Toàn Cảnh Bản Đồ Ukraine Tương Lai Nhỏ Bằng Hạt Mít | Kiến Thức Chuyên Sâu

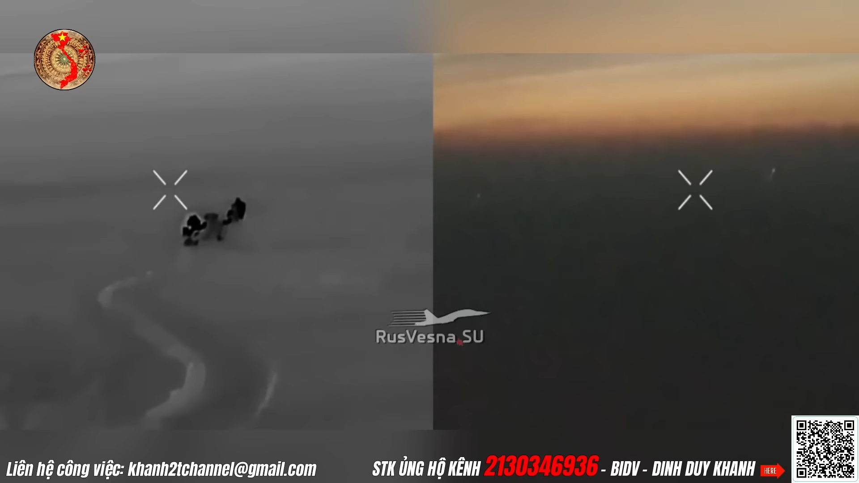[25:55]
vực này bị những người Nga tài chiếm chỉ còn là vấn đề thời gian Trong khi đó ở khu vực Novo Mikhailovka gần Marinka theo
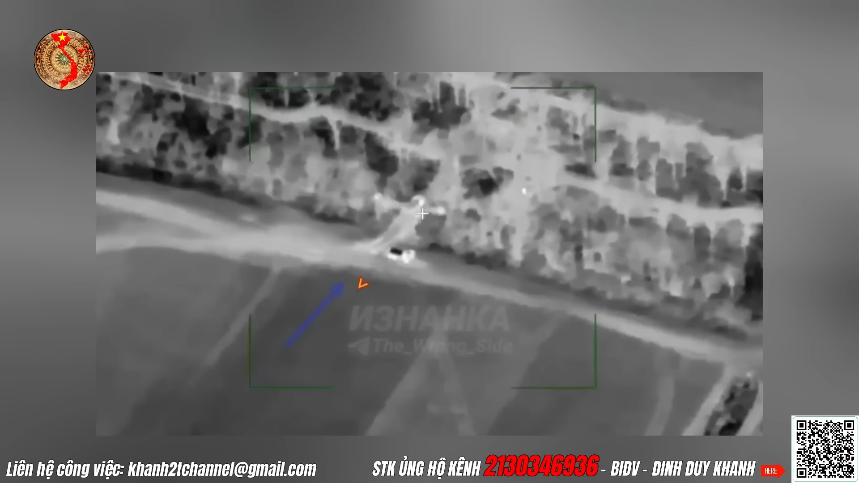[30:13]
và cũng chưa rõ hệ thống hài mát thứ 2 bị phá hủy là ở khu vực nào Bởi đoạn video chỉ là một
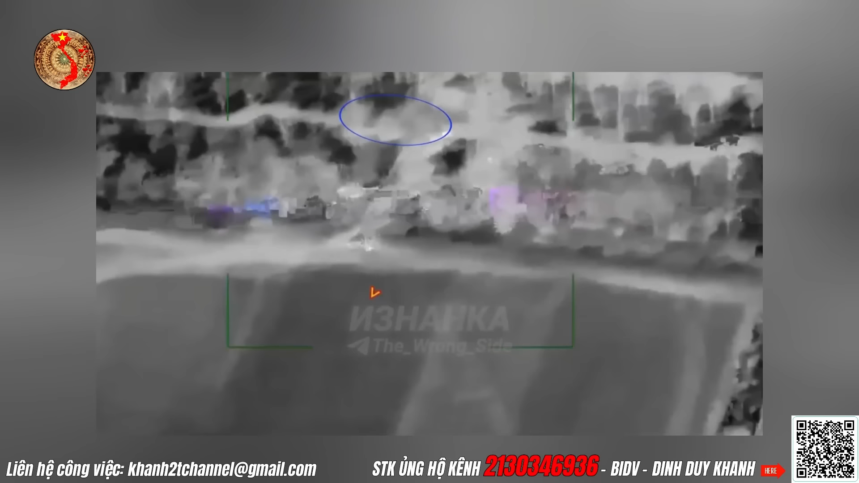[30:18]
khung cảnh được quay chụp bằng ống kính hồng ngoại ban đêm Đó cho thấy một hệ thống hài mát đã bị những người Nga phá hủy từ trên cao Thật không rõ
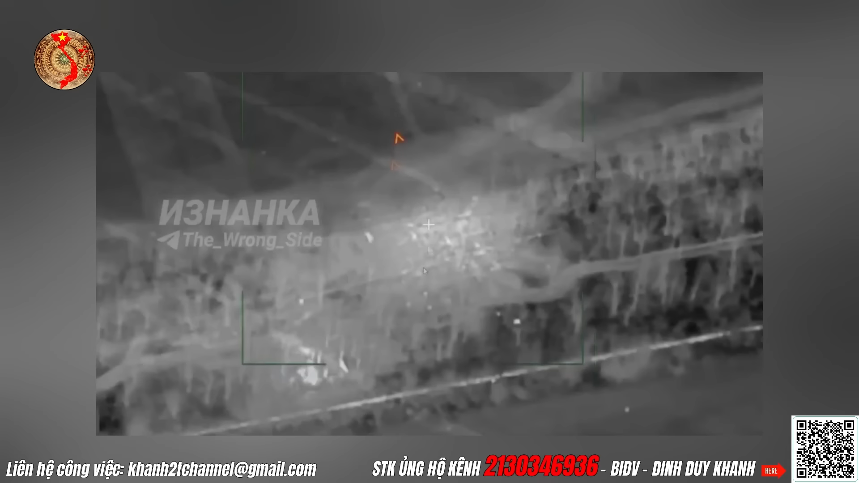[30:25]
đây có phải là một góc quay khác của hệ thống hài mát bị phá hủy đầu tiên hay không Tôi sẽ làm rõ vấn đề này trong các bản tin tiếp theo nếu có những thông tin